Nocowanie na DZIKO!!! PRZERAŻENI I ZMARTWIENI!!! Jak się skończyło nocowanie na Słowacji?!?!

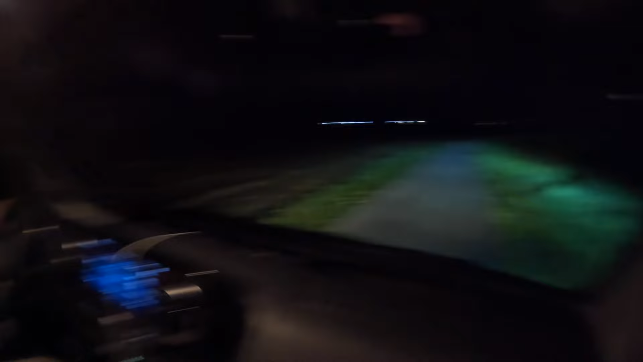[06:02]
Teraz mamy taki asfalt słuchajcie Ale chyba nie Ja nie wiem jak nas ta droga prowadziła Słyszycie ile mamy błota w kołach?